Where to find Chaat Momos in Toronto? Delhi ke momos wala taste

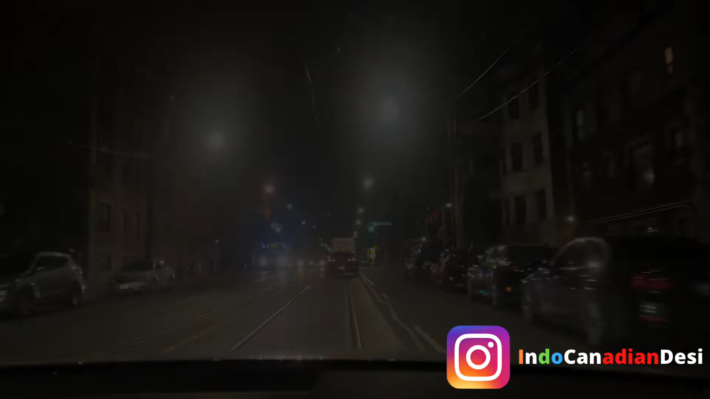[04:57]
भर गया हमारा अगर आप यह नीचे देख यह एक्ष्टी कार का है जैसे आँ आपने कलकटा में अब देखो जो